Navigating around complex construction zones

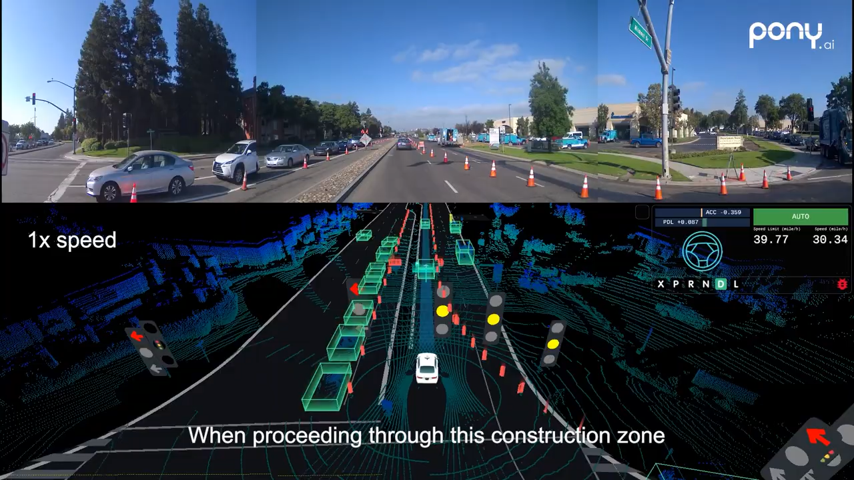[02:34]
When proceeding through this construction zone, our ADV drives at a slower speed with extra caution.
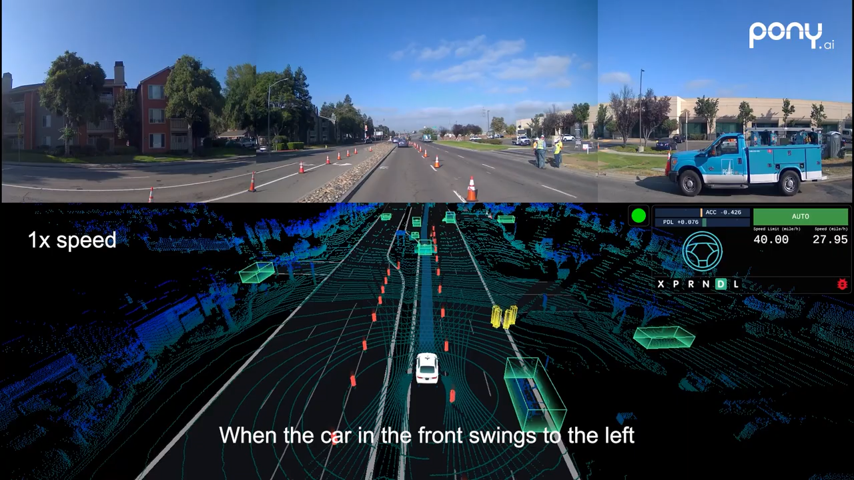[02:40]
When the car in the front swings to the left, we immediately detect construction cones that occupy our path. At the same time, the cones are connected to form a boundary in the perception system to prevent our ADV from driving into the construction area.
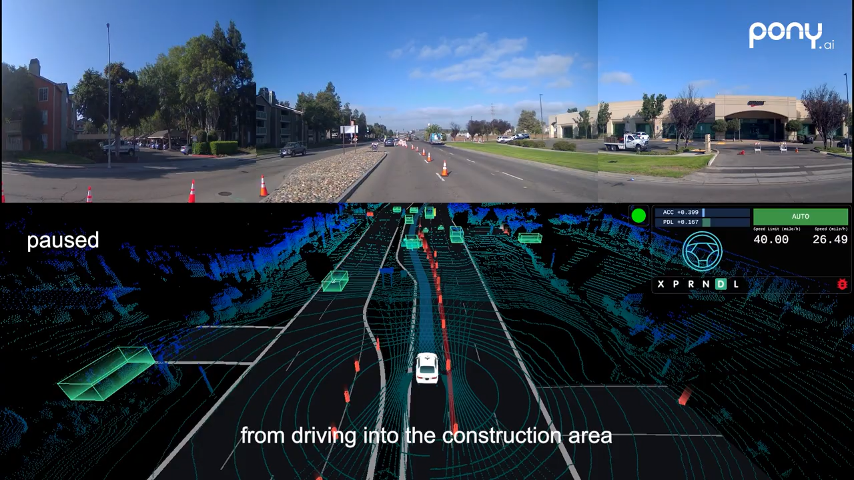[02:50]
So we take immediate action to use the left turn lane to nudge around it.